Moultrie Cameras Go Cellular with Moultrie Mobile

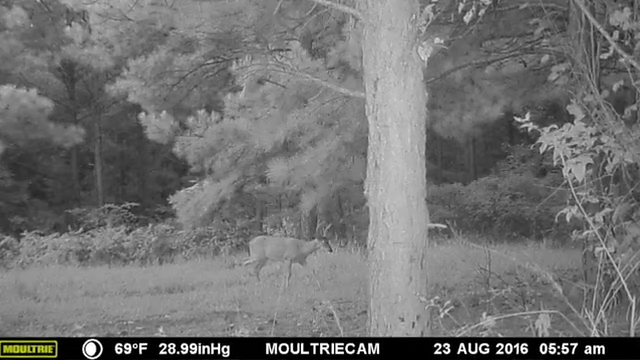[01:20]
It'll send them directly to your desktop, or it'll actually send it to the free application that's available for your phone or tablet. And, you know, you'll get notifications for that.